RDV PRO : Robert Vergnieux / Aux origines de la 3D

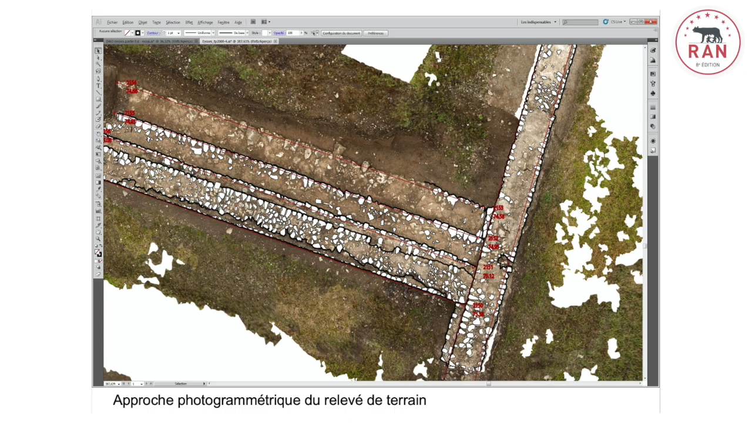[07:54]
Et puis à partir de ces mêmes techniques de photogrammétrie pour faire l'orthophoto, et bien d'un seul coup, c'est toute la 3D qui vient d'être accessible à tout le monde, avec des possibilités extraordinaires qui apparaissent de plus en plus.
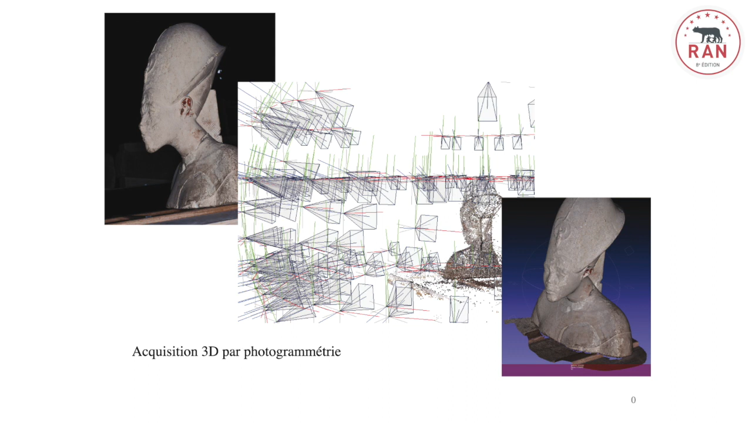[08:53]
Et puis, on va sur ces surfaces mettre de la texture. Donc là, on est plutôt dans la photogrammétrie, avec le fait que la photogrammétrie nous permet maintenant de faire de la 3D. Et puis ensuite, on a également tout un tomographie qui va nous permettre de faire de la 3D à l'intérieur des objets.